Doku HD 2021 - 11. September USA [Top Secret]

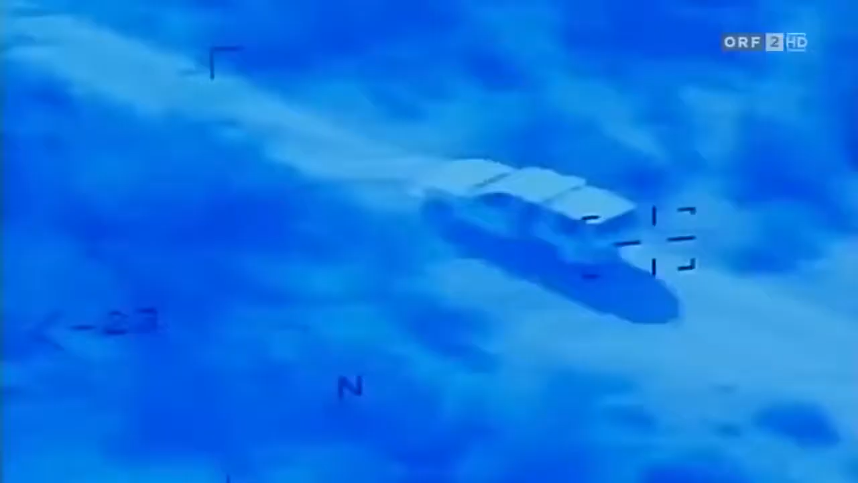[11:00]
Im Jemen sollte eine Drohne einen Angriff auf einem verdächtigen SUV fliegen.
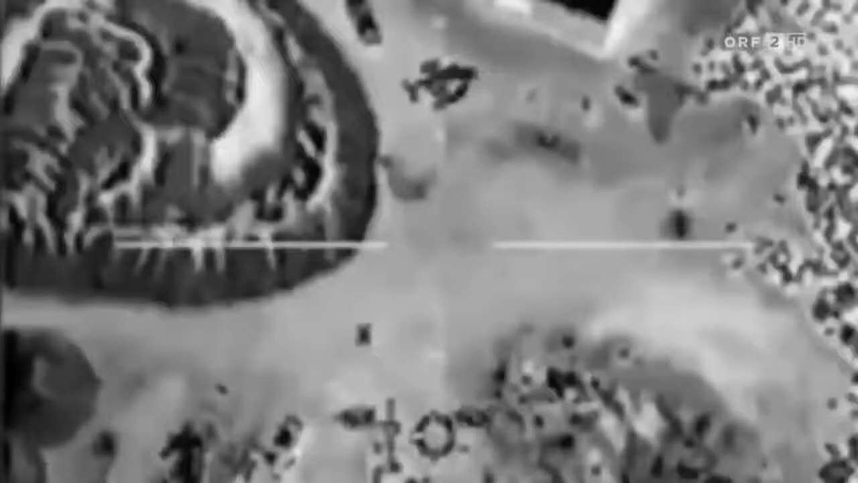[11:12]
Er sagt, in diesem SUV sitzt Ali und ich sage, okay, gut, erschieße ihn. Sie schossen.
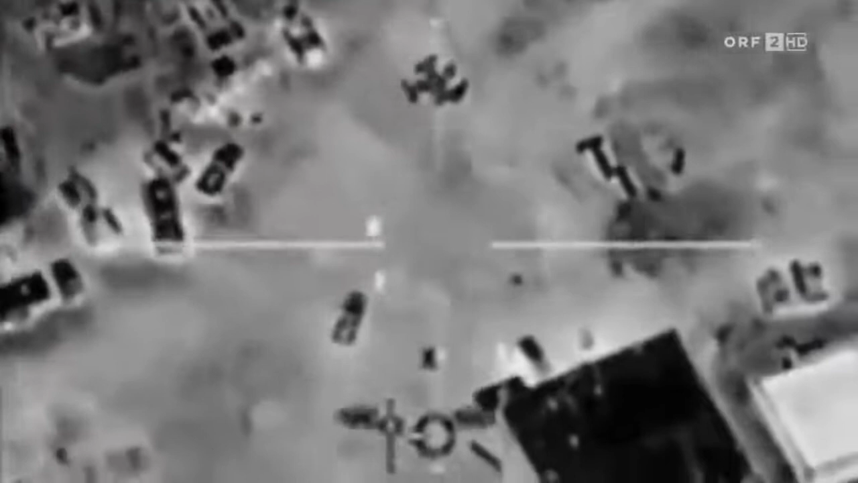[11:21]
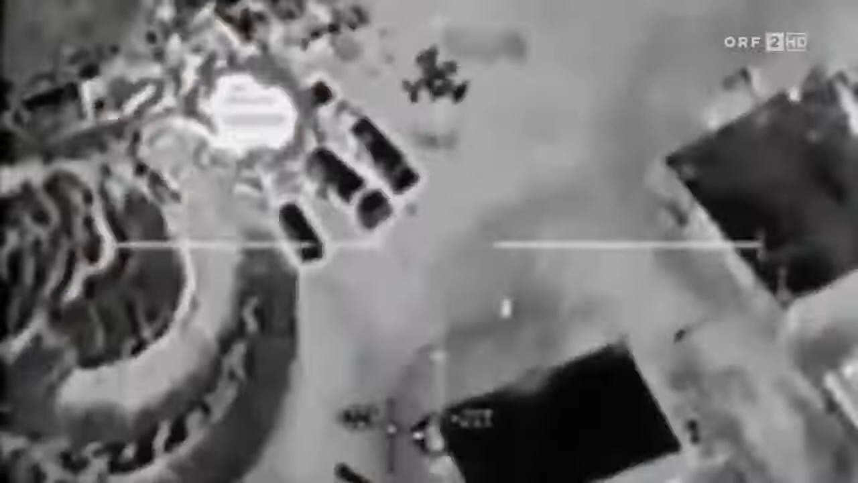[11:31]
Wir wussten, dass alle Insassen tot waren.